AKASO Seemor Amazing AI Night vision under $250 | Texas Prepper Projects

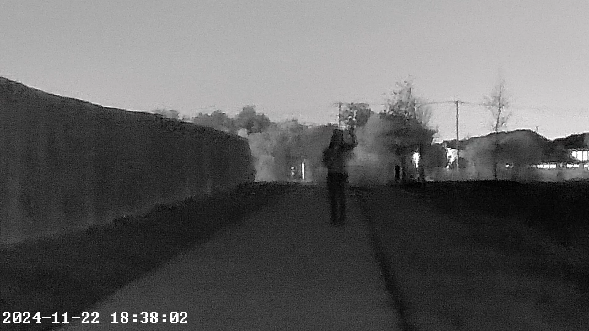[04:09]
That's with the infrared illuminator on.
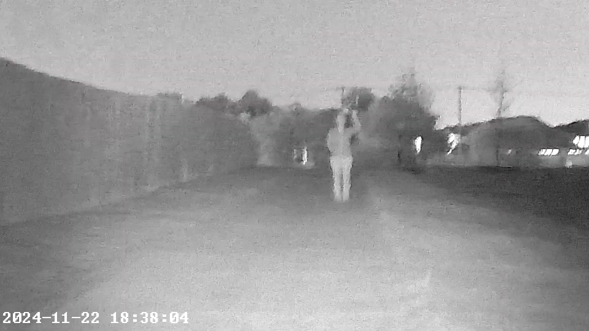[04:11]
That's level 1. That's level 2. Zoom 2. Infrared 2. Infrared 3. Put one hand up in the air, please. Okay.